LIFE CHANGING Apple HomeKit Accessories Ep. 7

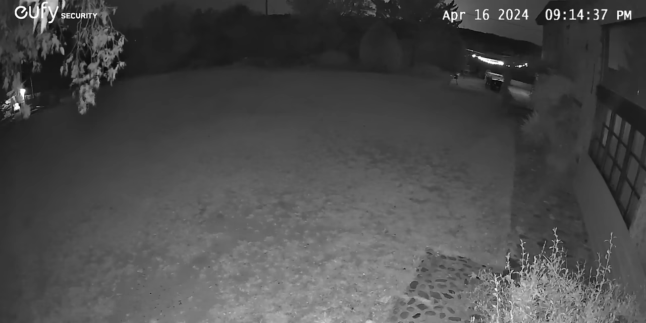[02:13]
So if you want outdoor extra security, you'll be able to see what's going on during night.